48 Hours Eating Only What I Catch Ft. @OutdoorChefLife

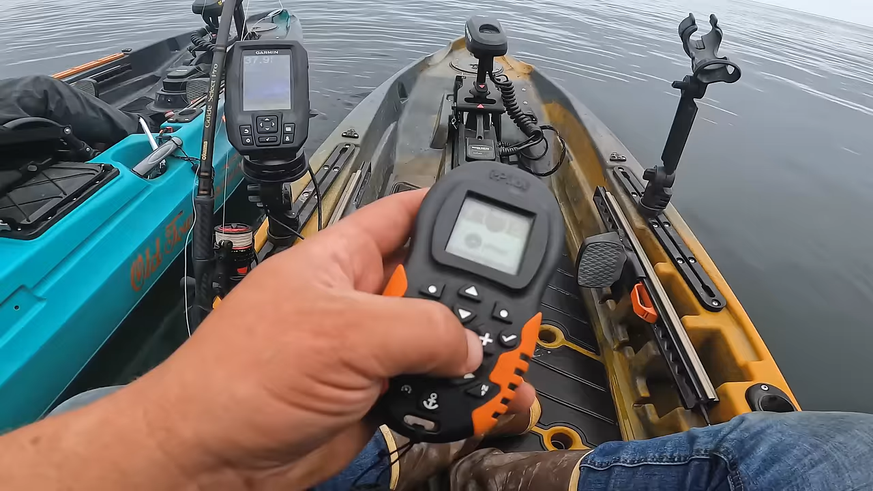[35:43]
Let's see what this baby's got. Ooh, high speed. High speed. This all looks like salmon. Weird. There's some rockfish on the bottom.